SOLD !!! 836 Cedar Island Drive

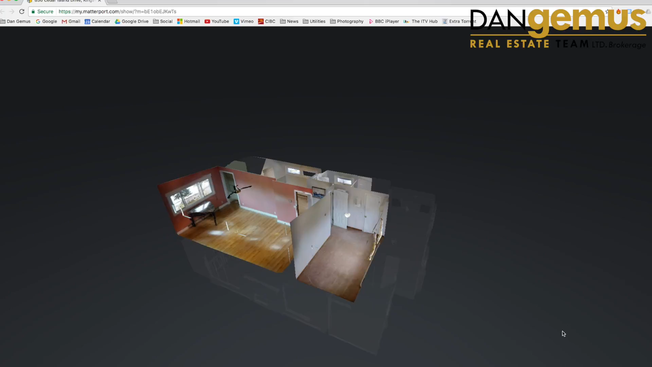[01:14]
There's a big family room on the side overlooking the creek. Come and have a look for yourself.